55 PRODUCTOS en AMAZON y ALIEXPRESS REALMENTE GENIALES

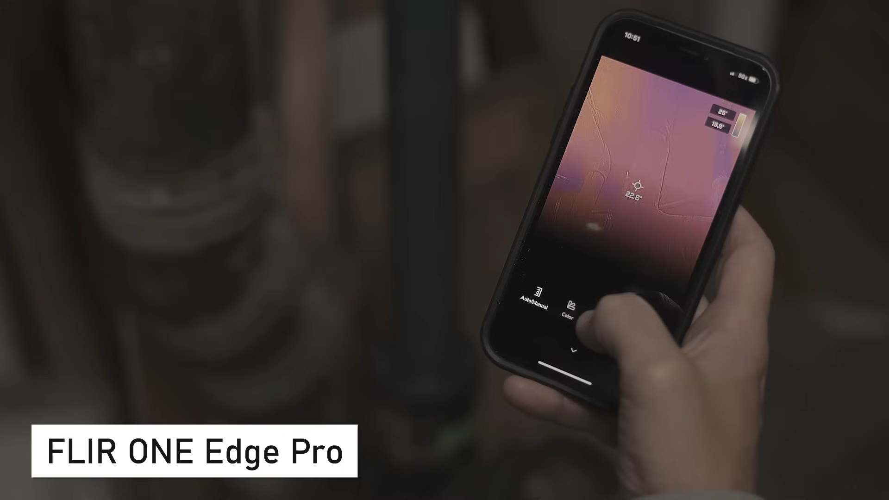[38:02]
compatible con dispositivos iOS, revoluciona la forma en que interactuamos con nuestro entorno.
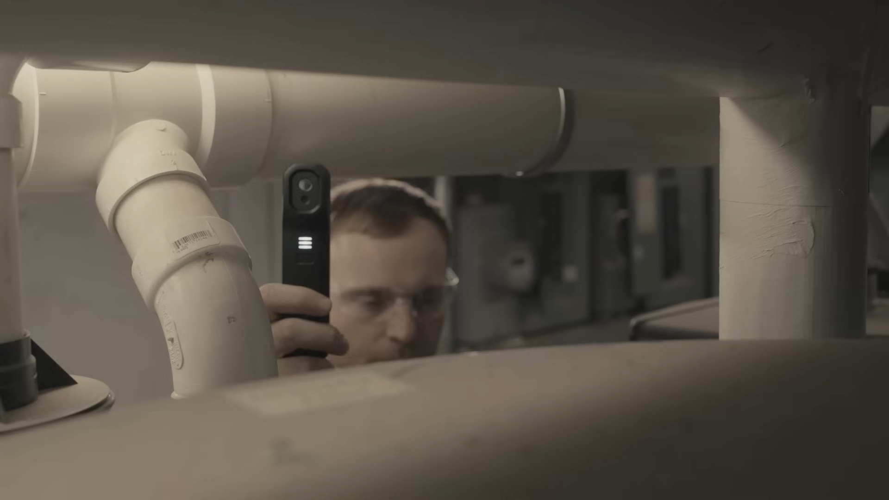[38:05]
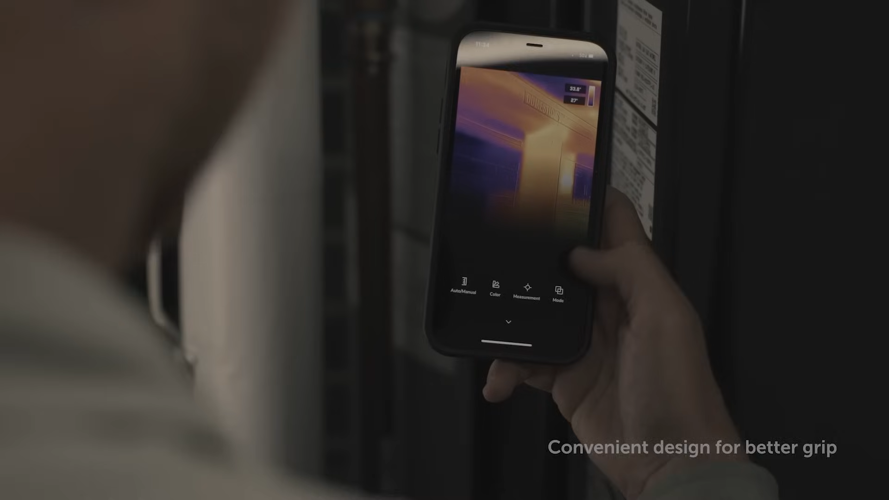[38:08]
Con tecnología de mejora de imagen MSX,
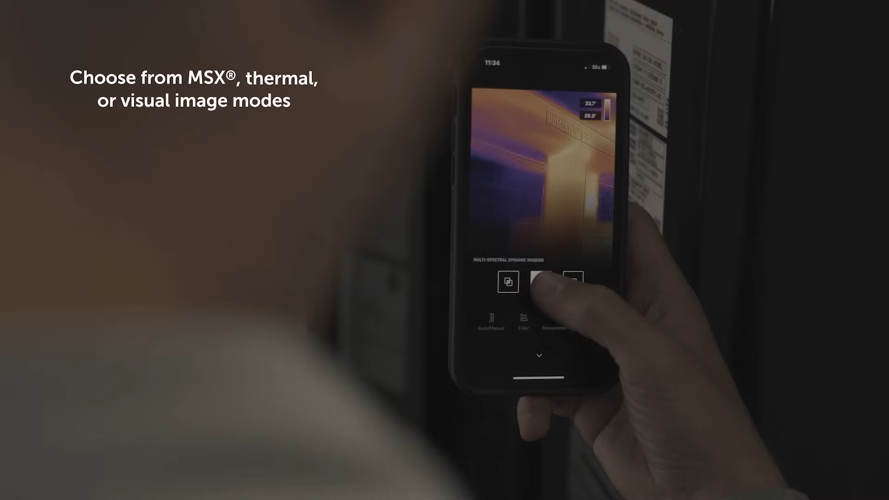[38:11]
esta poderosa herramienta captura imágenes y vídeos térmicos de alta resolución, enriqueciendo nuestra visión y permitiéndonos ver lo invisible.
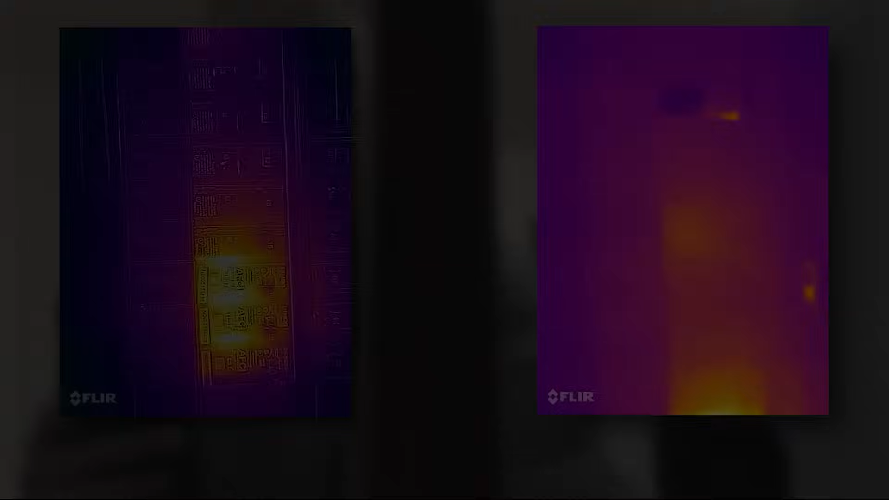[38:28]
identificando rápidamente si hay algún sobrecalentamiento o componentes defectuosos.